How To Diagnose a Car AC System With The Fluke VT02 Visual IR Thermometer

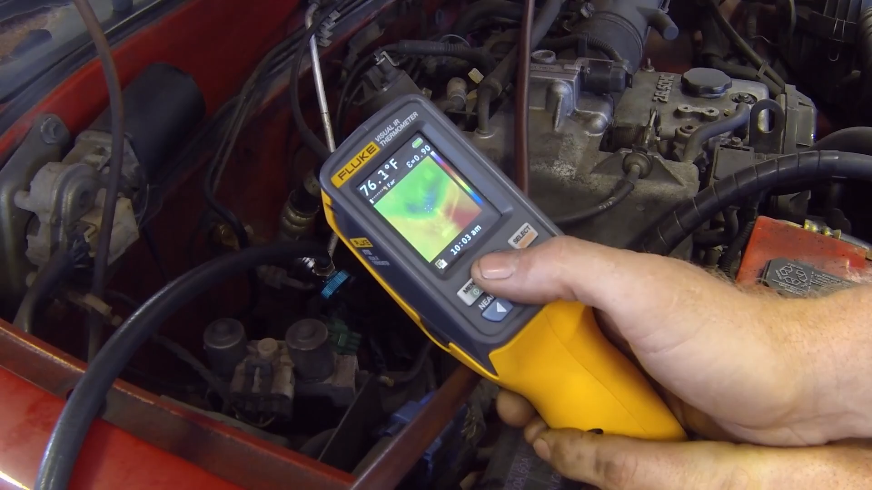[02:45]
So we know this AC system is performing as it should.